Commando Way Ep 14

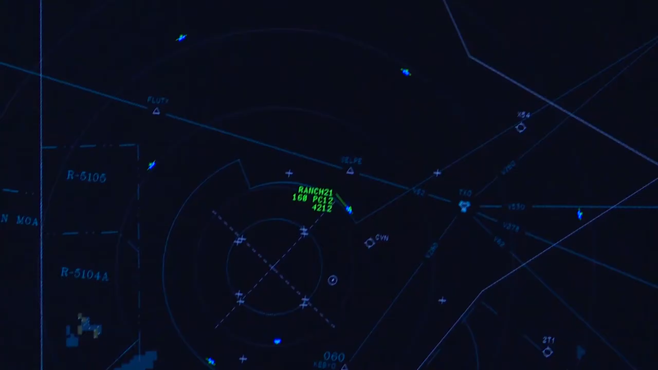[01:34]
ensuring separation and the whole thought in the back of your mind is, if this radar scope goes down, I've got to control these guys basically in pitch black, not having a visual reference to where they're at.
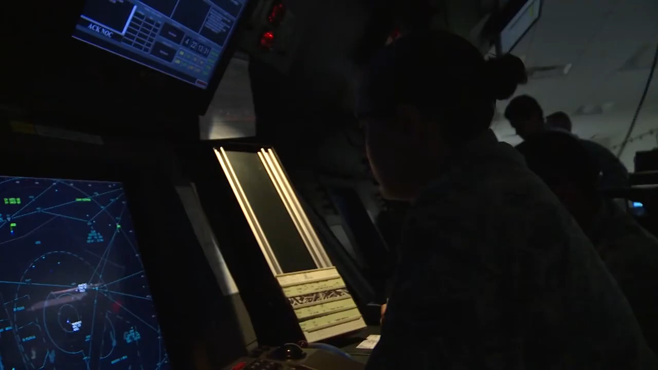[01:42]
We call that non-radar. Controllers are very thick skinned.